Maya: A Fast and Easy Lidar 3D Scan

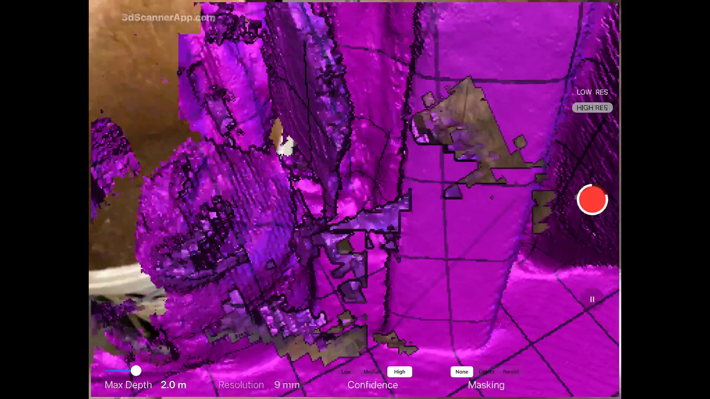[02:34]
In the meantime I just keep scanning here. I just keep walking around.
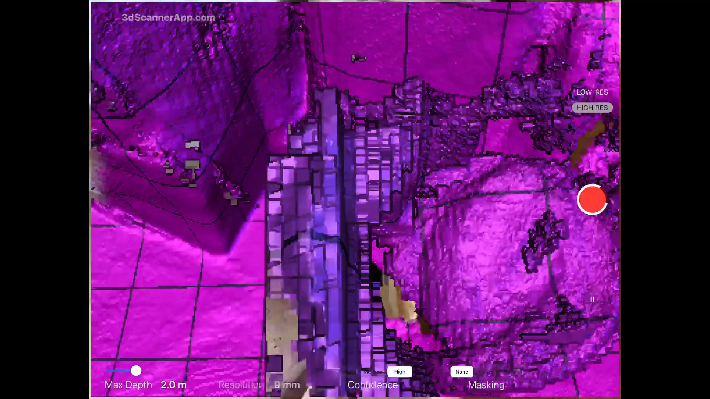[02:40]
I create a large video basically,
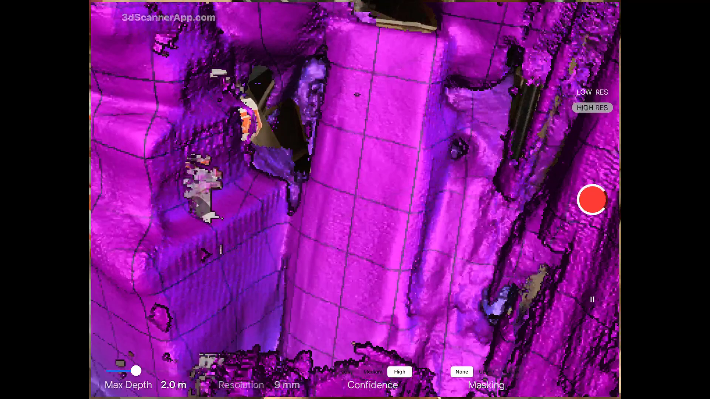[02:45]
which is then, now it's being saved, which is then converted into,
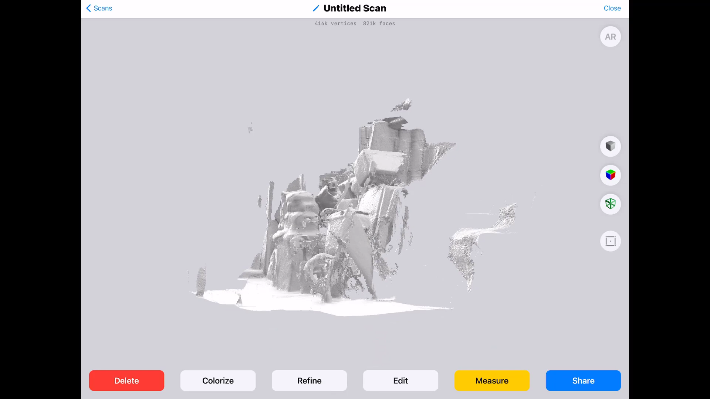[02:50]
and quite instantly converted into this polygon.
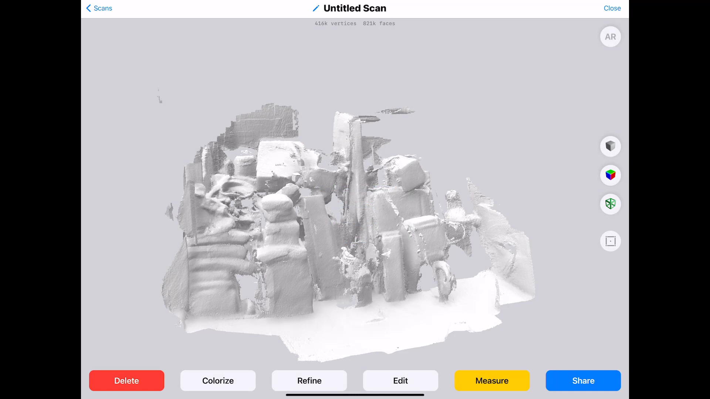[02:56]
And high texturing enabled because I started out with the high texturing profile.
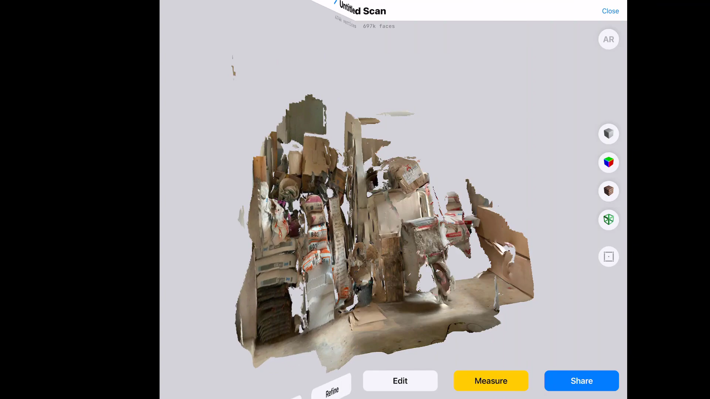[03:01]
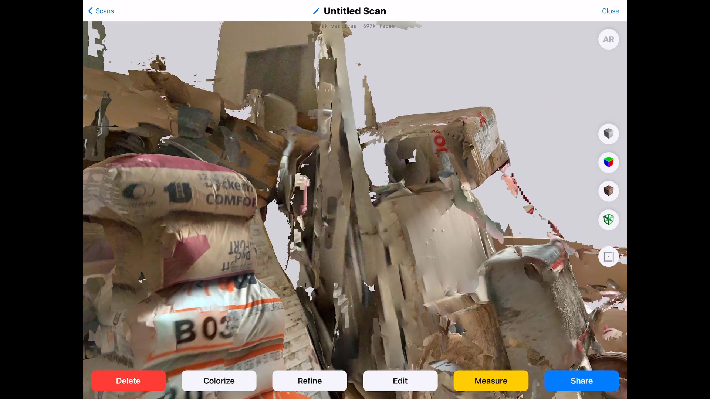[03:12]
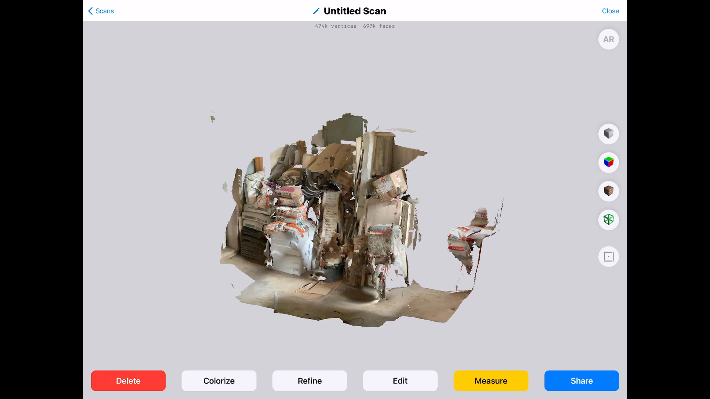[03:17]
Now I saved it as an OBJ file.
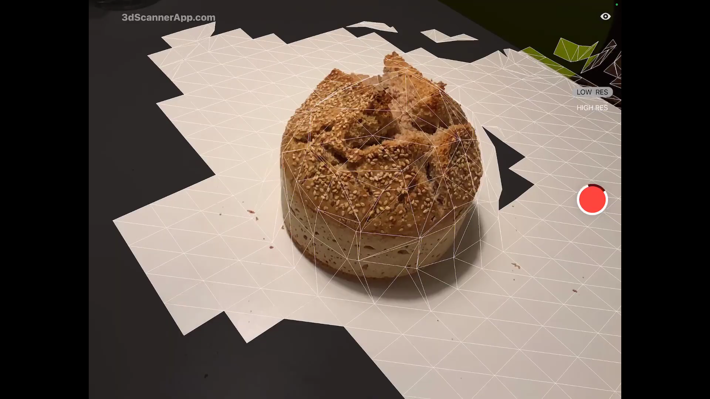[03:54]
And I'm doing the same process now with the bread. But with the low polygon settings, the low resolution settings. I just walk around the bread. I give the, you see the polygons are pretty crude now. And I give the app enough time to scan the rest. It's saving and it's texturing.
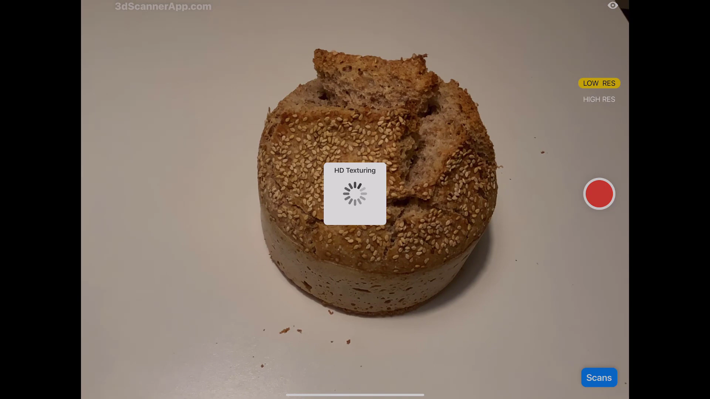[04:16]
And now the whole thing looks quite odd because
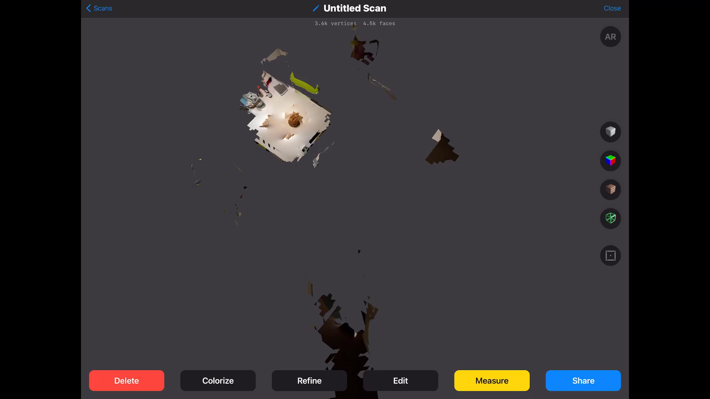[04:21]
it picked up pieces in my kitchen which are far away, which I didn't want the scanner to actually see.
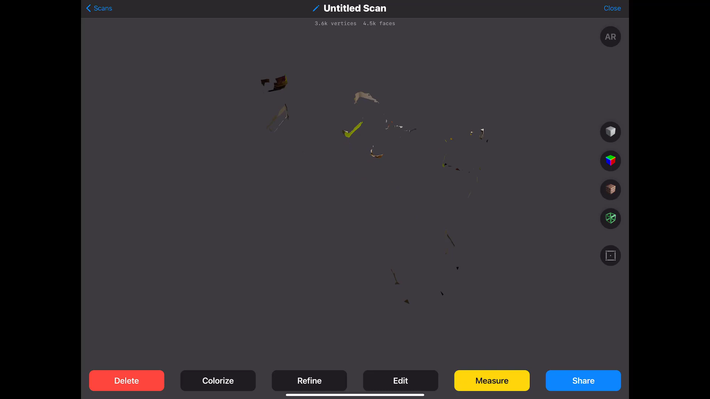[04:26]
And the bread is somewhere in the middle.
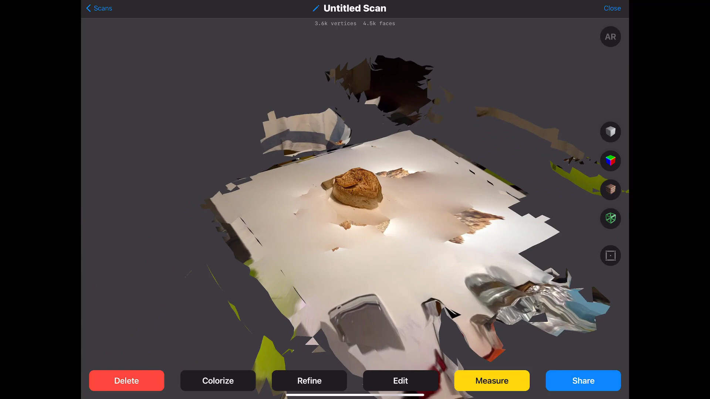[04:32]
And since it's such a crude resolution, the texturing is quite okay. But the polygons are quite messy.
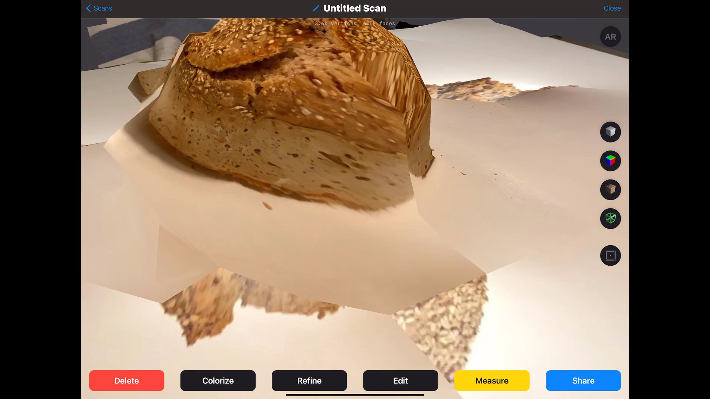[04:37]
I mean, this is the low poly resolution.
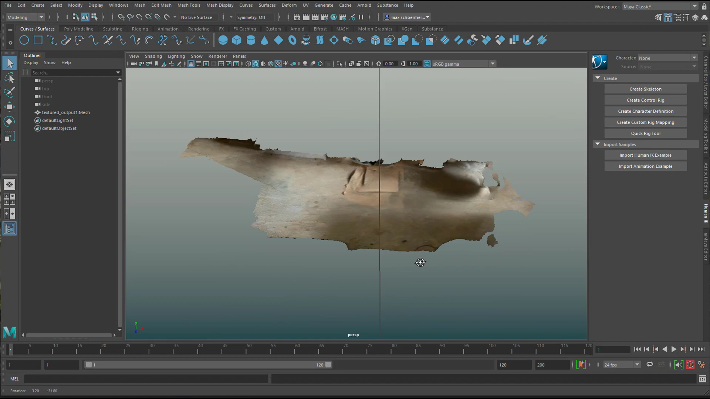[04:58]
Now in this example I'm back to the cellar and I deleted all the faces of the polygon structure which are on top.
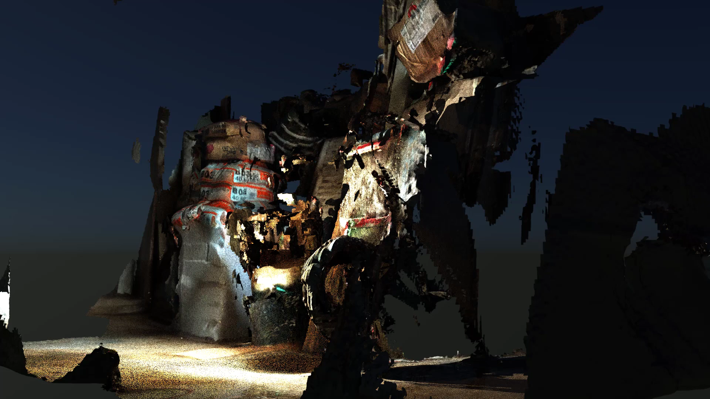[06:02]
This is a rendering with a special light.
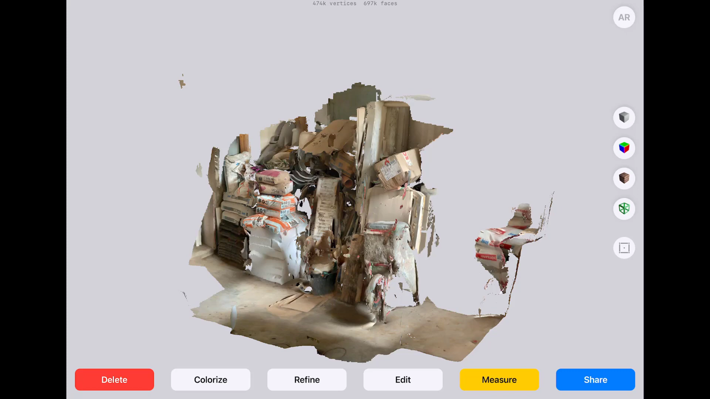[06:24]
You can see it's right here.
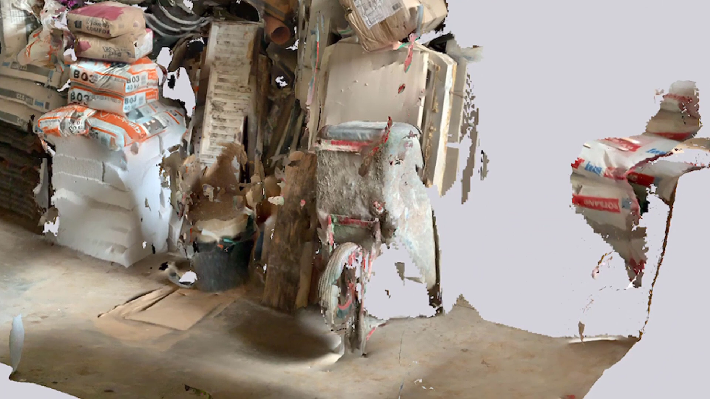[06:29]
And it was not captured fully, but you can use it now as a reference.